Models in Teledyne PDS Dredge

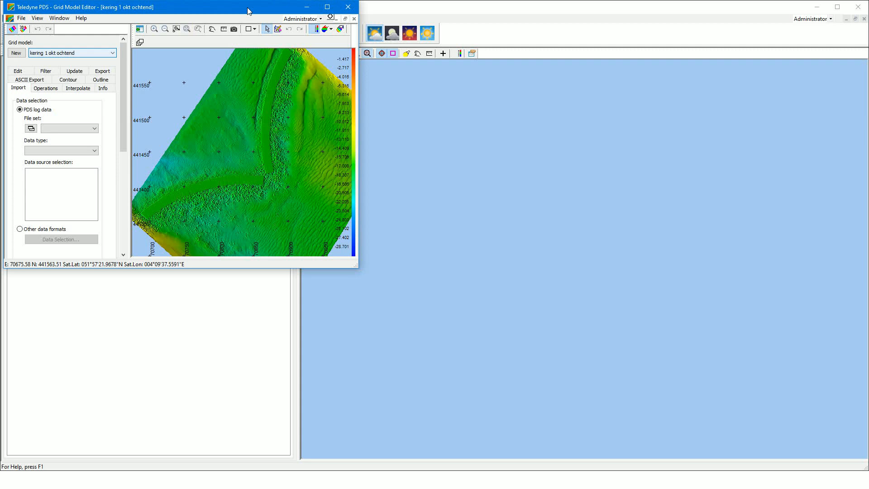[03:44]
From the drop-down list you can select another grid model. You can show your model in 2D, or 3D.
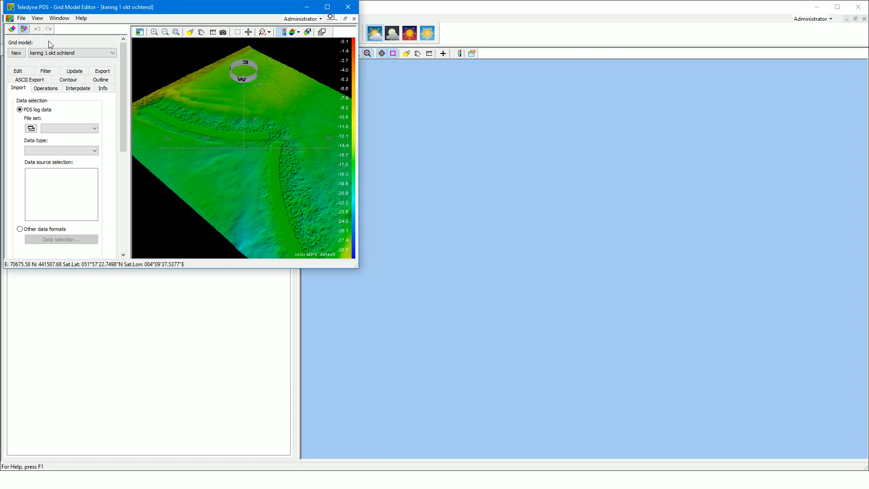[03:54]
The grid model editor, is also used to create a grid model from a, data, file. Beware that the coordinates in this file, are in the same coordinate system, as your dredge project.
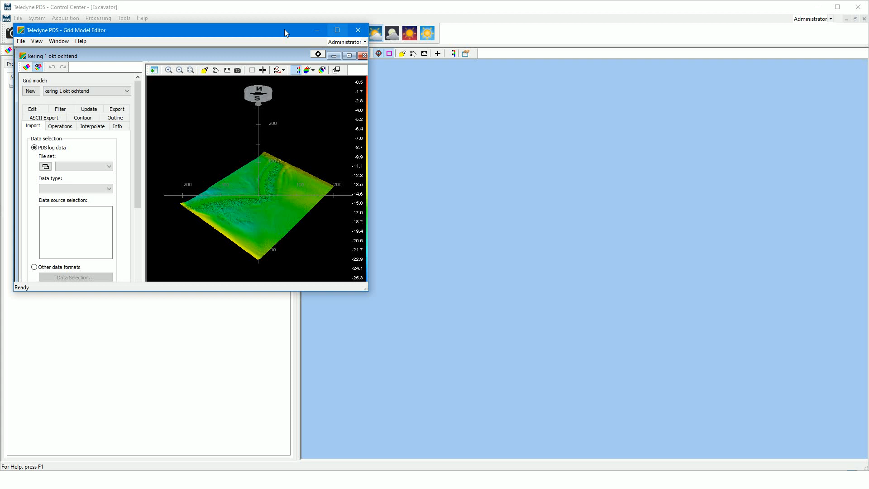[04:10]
Let's see how to create a grid model from a, data, file.
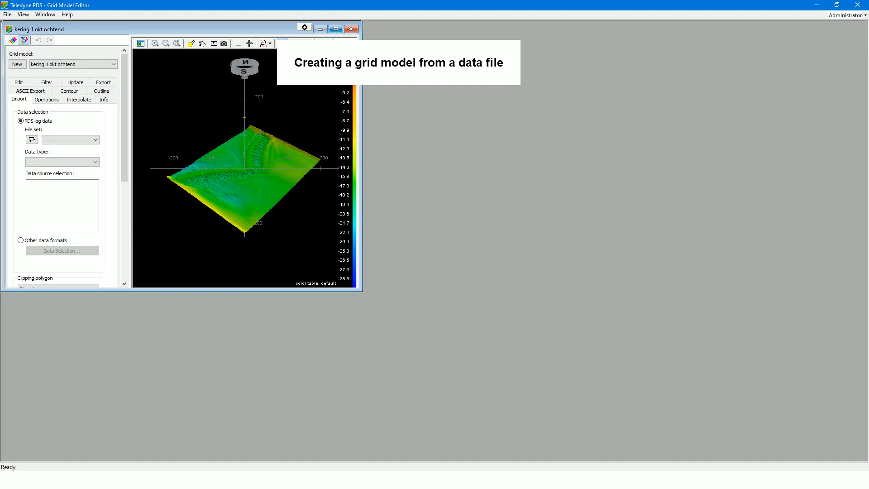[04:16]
In this movie, we will not discuss the whole process and all options,
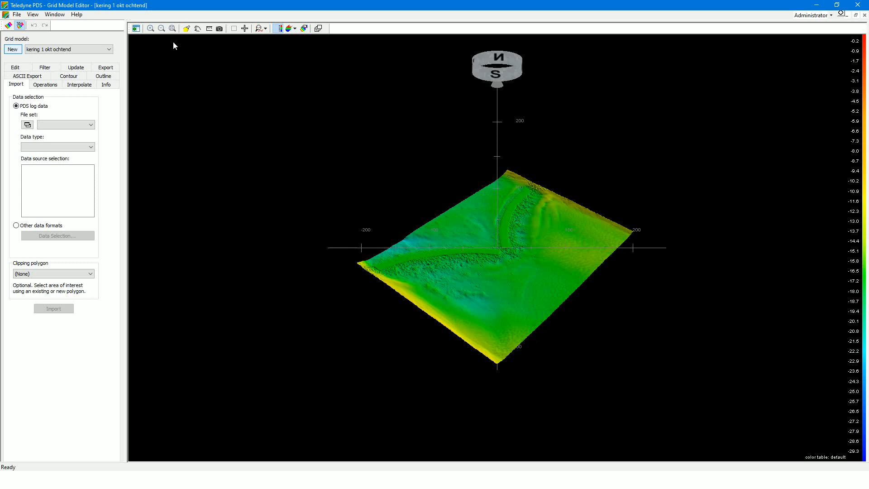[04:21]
but just quickly demonstrate the procedure to follow. Press the, new button, to create a new grid model.
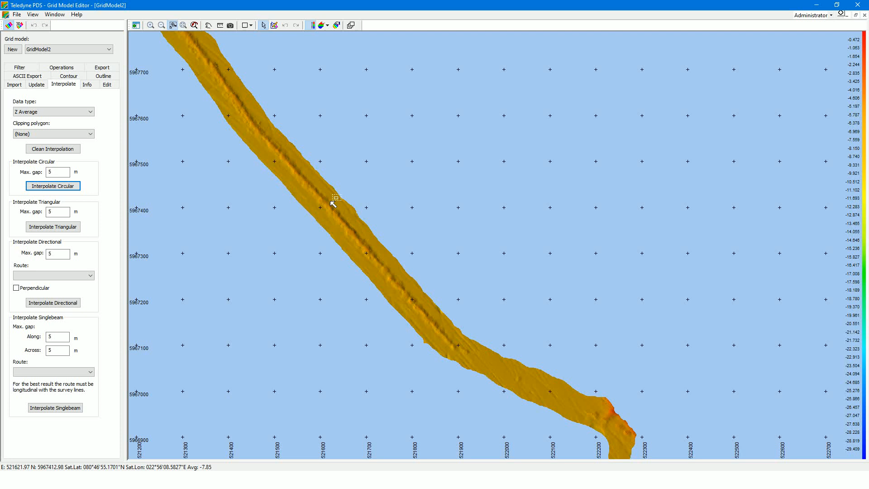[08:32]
For so far, the grid model editor. In acquisition, remember, you have to make your grid model, the active one, to have it updated and to monitor the dredging.